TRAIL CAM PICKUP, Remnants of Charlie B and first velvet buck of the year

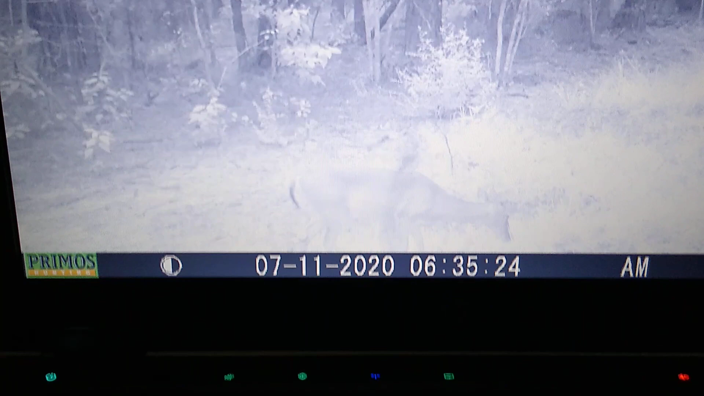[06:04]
she ought to have i've seen some spotted spotted fawns not much bigger than a jackrabbit cross the road in the area so i know they've already had their fawns and she ain't very she ain't showing no signs of being big but she's the same doe he was with last year when he was just below three point boy she's liking that she's liking that bush
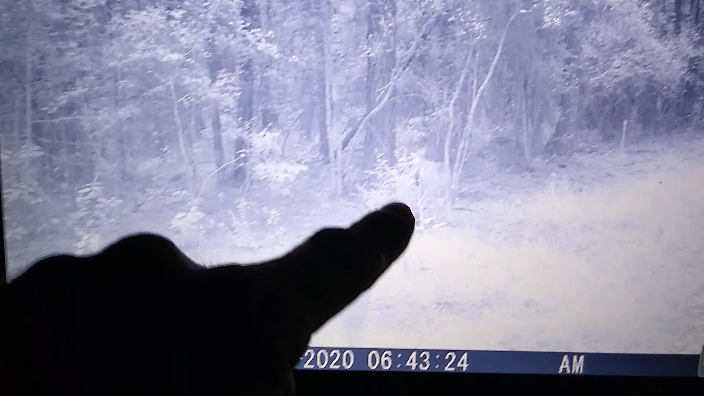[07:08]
she's still there them have now been removed i took those shefflet field the other day and just cut them off at the ground all
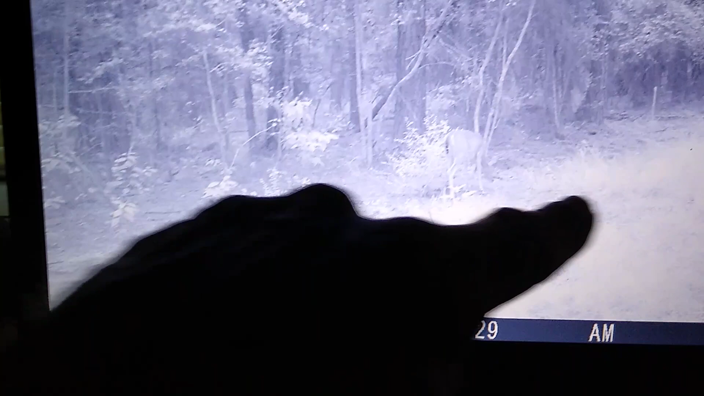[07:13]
these little all these little yeah i don't know it's got the little purple berries on it and that's just some kind of little old bush that is no longer there
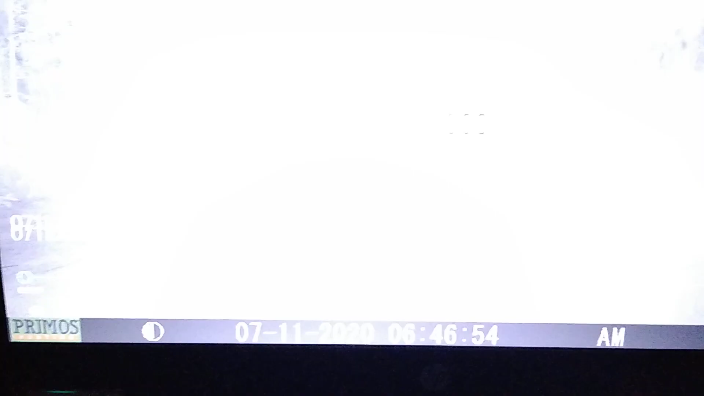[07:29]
it's no longer there because it's in my up there he is right there there
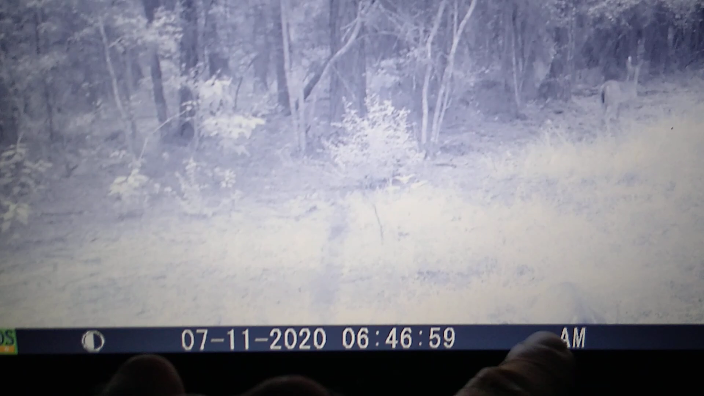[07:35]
he is and then there she is she's she's she's a diddling with that bush i don't know if i removed that or not might have no telling he got some long old brow tines he'll be a good buck next year and he'll sure enough be a good one year after next but
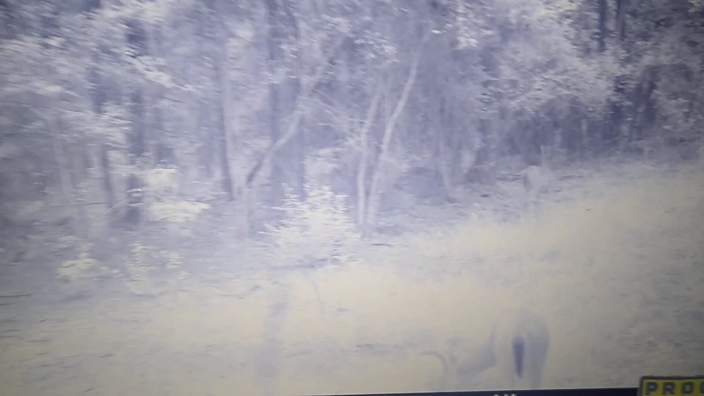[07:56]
them people that hunt across the road they'll be waylaying him that's for sure
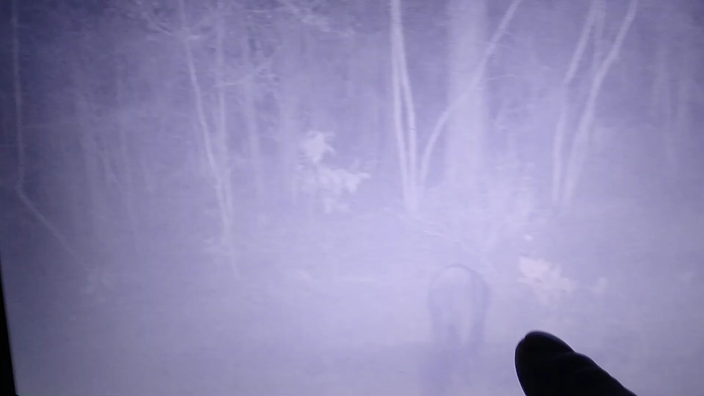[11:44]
there's that big hog again walk right up to the charlie tree boy catfish charlie's a good hog attractor boy let me tell
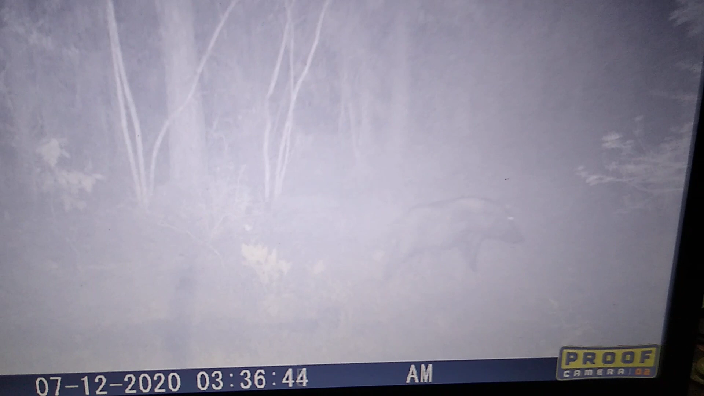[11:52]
you that right there's a sherman tank he's a good 300 three and a quarter i promise you
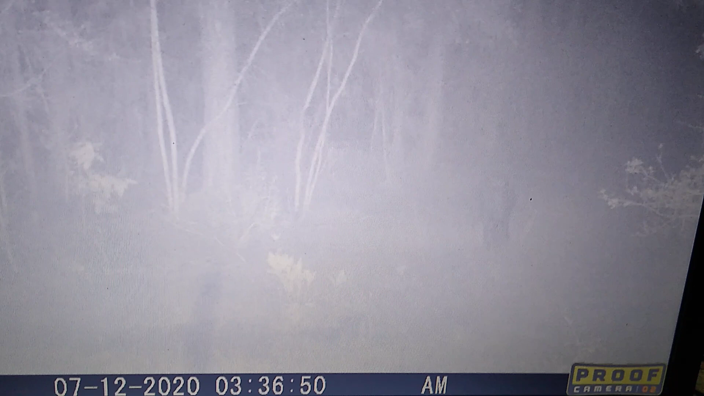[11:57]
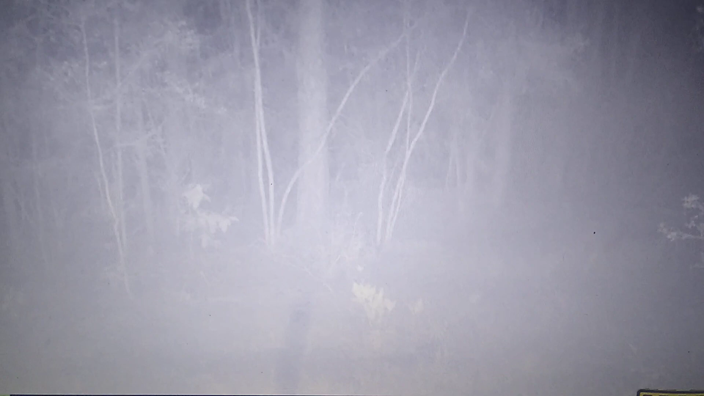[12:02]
he ambles off into the night time there's the coyote i don't know if he he must have come at
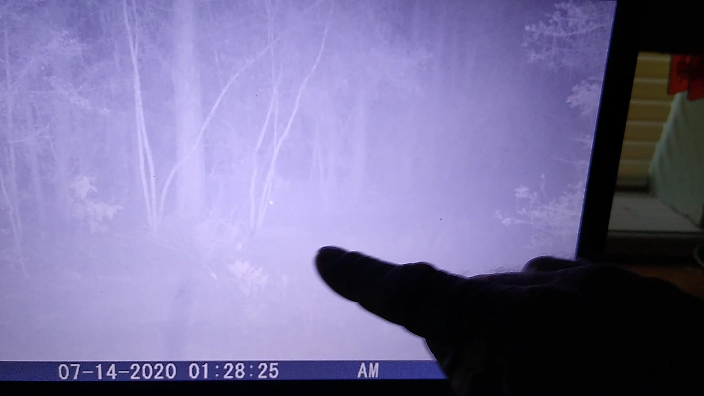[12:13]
an angle like this he didn't even walk and check the charlie but them hogs them hogs can still smell it
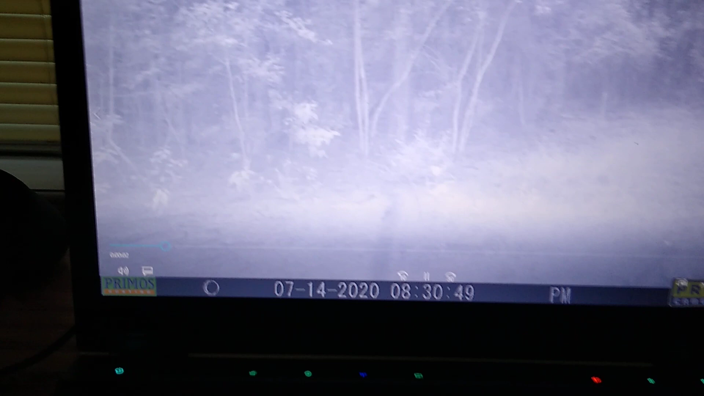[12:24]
i don't know what his there it is that's that doe she's what's triggered it
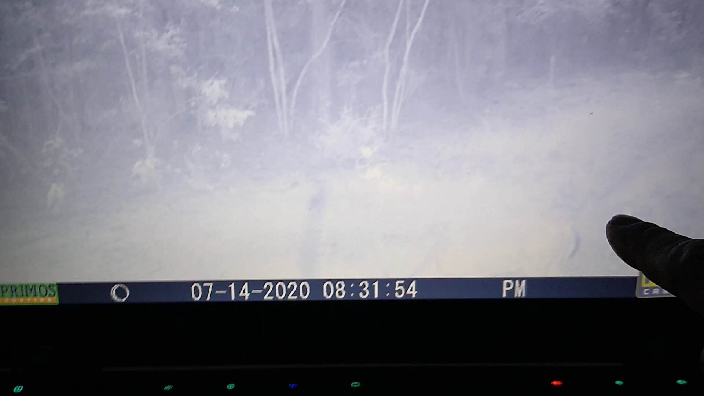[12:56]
that's that little old dank buck
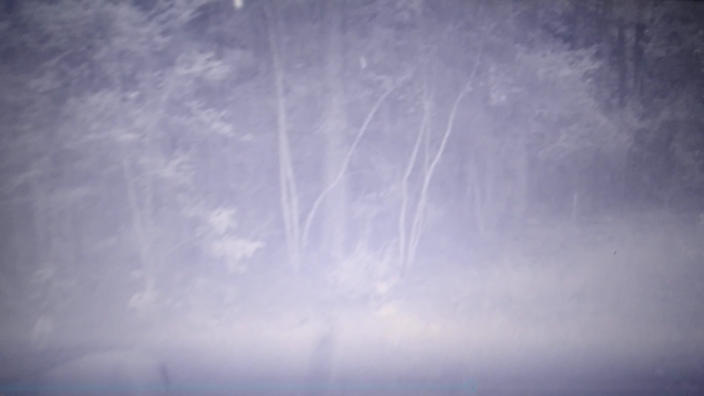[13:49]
he'll be tall too he's got man he's got some tall brow tines
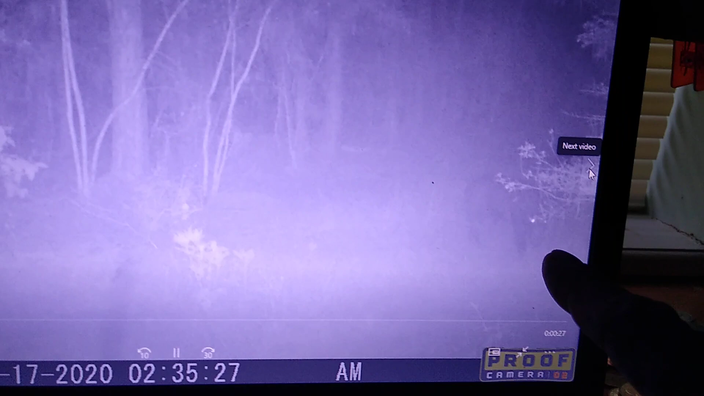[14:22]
and there he there's the top of the back when i angle that thing down i'll i have i have just had just the tip tines of a buck walking back and forth it's tines
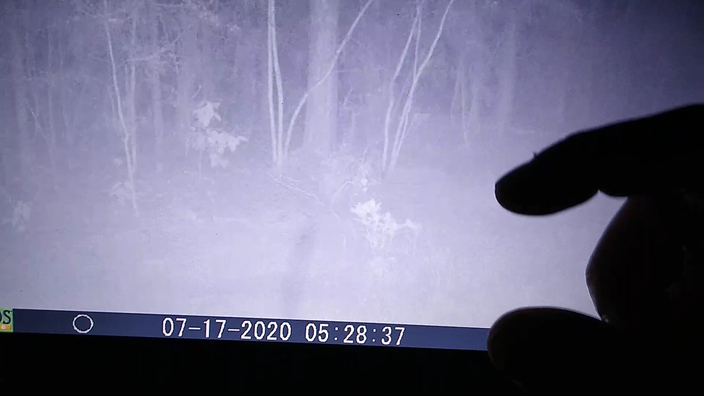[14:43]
it's tines is what triggers the camera but you can't see nothing but the tip of it